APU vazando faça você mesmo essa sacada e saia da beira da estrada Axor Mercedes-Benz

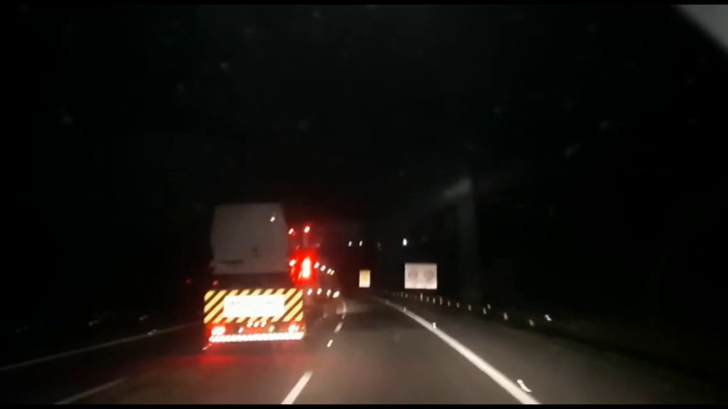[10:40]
110 km. Já saímos aqui da Regis Bittencourt. Estamos no Rodoanel, faltando aí aproximadamente 50 km para São Bernardo do Campo. Tudo ok, em ordem, tá? E daqui a alguns minutos estamos chegando aí em São Bernardo do Campo. Então, fica aí batizado como Salvou o papelão lá.